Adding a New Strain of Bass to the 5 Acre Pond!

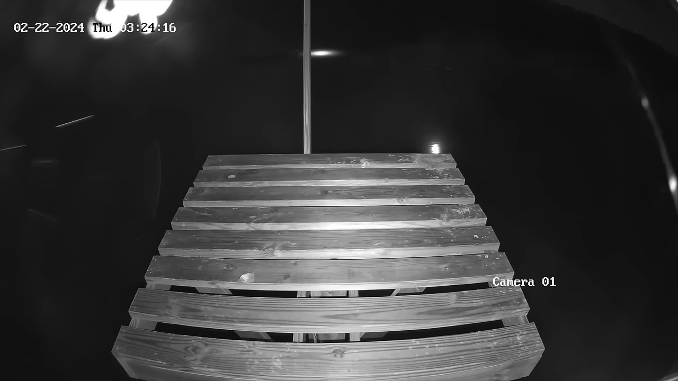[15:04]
and speaking of owls hooter the smallest of the two utilizes the eagle tower at night you can see we even got a full moon shining off the water
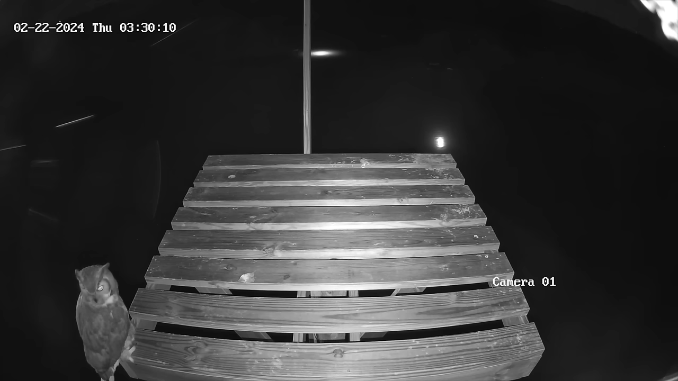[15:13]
and now that i think about it if the eagles do make this their nesting site we may have some turf wars in the future because the owls were definitely here first